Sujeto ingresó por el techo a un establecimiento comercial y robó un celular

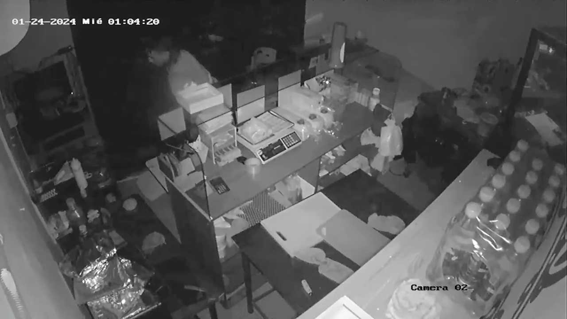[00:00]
La delincuencia no tiene límites en Barranca Bermeja.
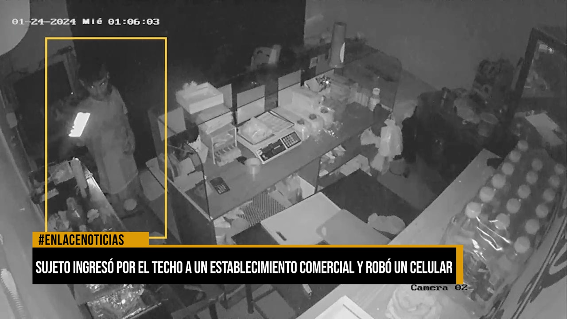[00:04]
La noche de este miércoles un establecimiento comercial fue víctima de hurto por parte de un sujeto que ingresó al local mientras este se encontraba cerrado. El robo quedó registrado en video de cámara de seguridad. El hecho ocurrió en el barrio Palmira hacia la 1 y 7 de la madrugada de este 24 de enero en una heladería, la cual se encontraba cerrada.
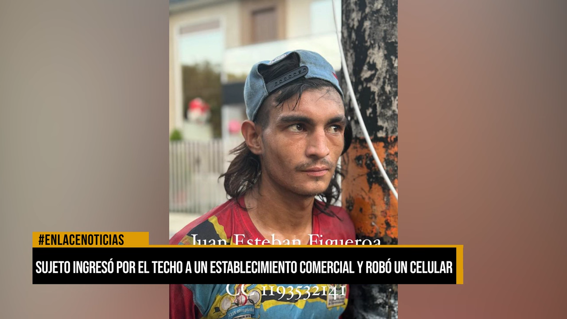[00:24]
Este individuo entró al parecer por el techo del establecimiento y con total calma procede a verificar qué se podía llevar del lugar, encontrando el teléfono celular del establecimiento a través del cual atendían a los clientes y recibían pedidos.
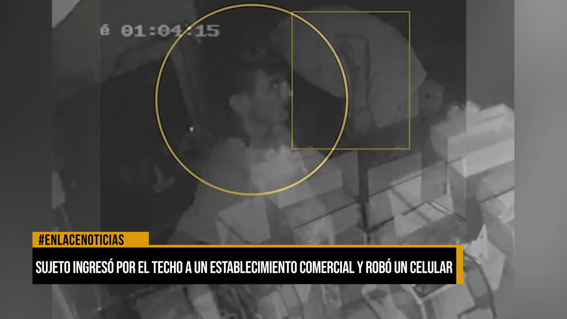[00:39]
El sujeto, al no ver más objetos de valor que pudiera hurtar, procede a salir del establecimiento por el mismo lugar por donde entró y huyó del lugar. Asegura la propietaria del establecimiento que este robo afecta significativamente la actividad económica de su negocio, ya que este teléfono celular es indispensable para la comunicación con sus clientes. La comunidad del sector exige más presencia de las autoridades en todo momento para evitar que situaciones como esta,